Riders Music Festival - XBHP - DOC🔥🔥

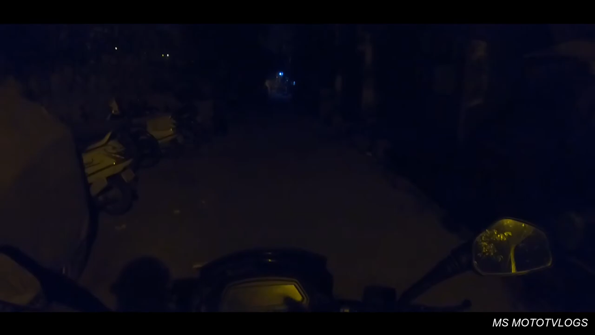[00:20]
Good morning everyone, today is Sunday and I am going to XBHP meetup ride. So the meeting point is at Indian Oil Petrol Pump at Green Park and the time was 6:30. So it's 6:20 in the morning and I'm leaving. And from there we'll go to XBHP Daba and then we will move towards the Throttle Shrottle Moto Cafe Gurgaon.
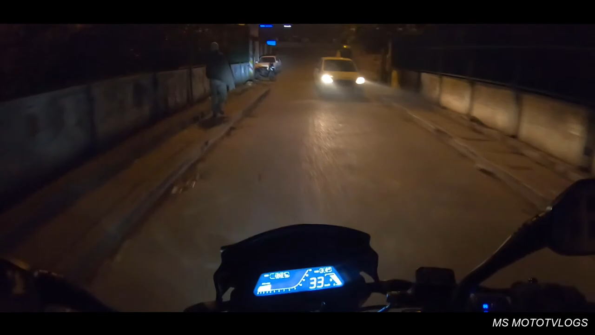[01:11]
सो अभी मैं हूँ डीएनडी फ्लाईवे पे और यहाँ से अगर
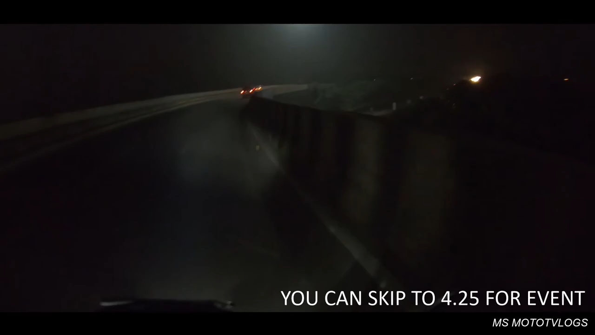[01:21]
नॉर्मली रही राइड तो ज़्यादा से ज़्यादा 5 से 7 मिनट लगने चाहिए मुझे पहुंचने में ग्रीन पार्क मेट्रो स्टेशन.
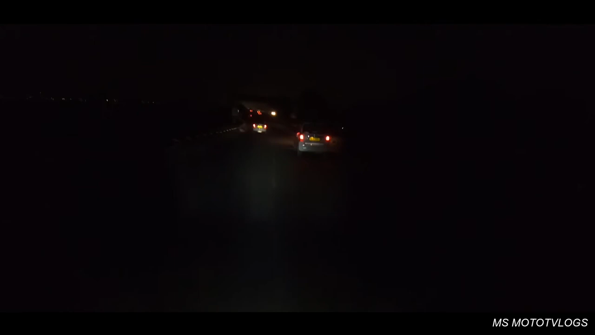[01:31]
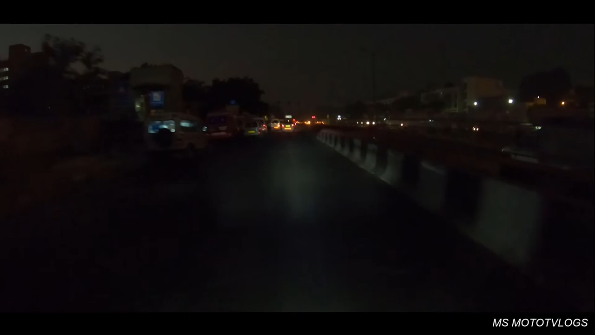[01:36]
सब फ्रेंड्स अभी हम हैं एम्स पर और यहाँ से ग्रीन पार्क जस्ट
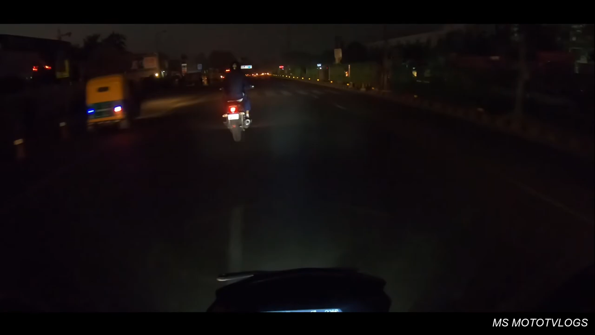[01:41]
आधा या 1 किलोमीटर है और जो टाइम हो रहा है वो हो रहा है 6:29 इन द मॉर्निंग. तो टोटल मुझे यहाँ तक पहुँचने में सिर्फ 8 मिनट लगे, विच इज़ प्रेटी नॉर्मल.
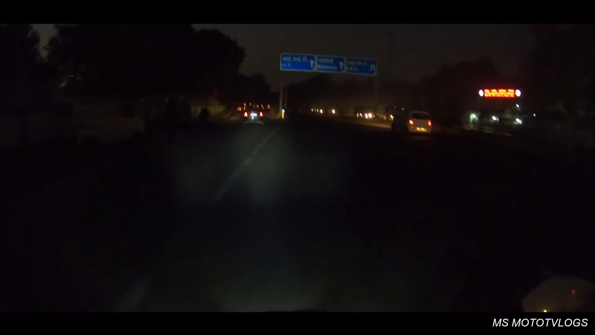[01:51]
लास्ट टाइम मैं अपने घर से धौला कुआँ 10 मिनट में पहुंच गया था. तो जो यहाँ पे इंडियन ऑयल की बिल्डिंग है वहाँ पे मीटअप पॉइंट है.